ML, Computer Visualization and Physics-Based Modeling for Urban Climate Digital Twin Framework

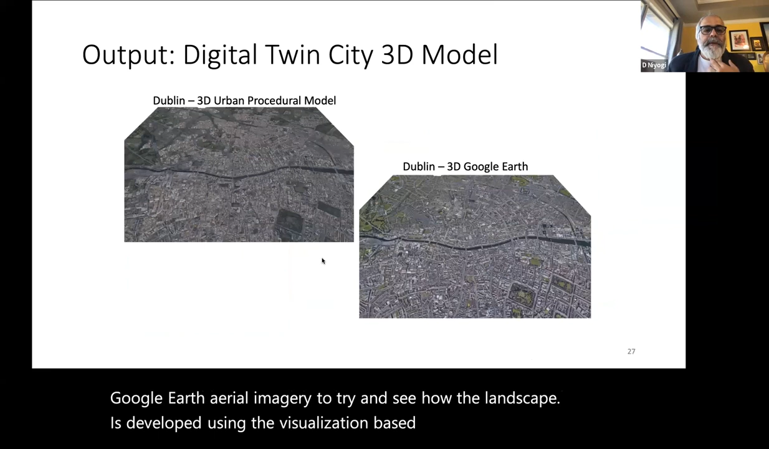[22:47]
here's an example of uh dublin for instance that you can see from the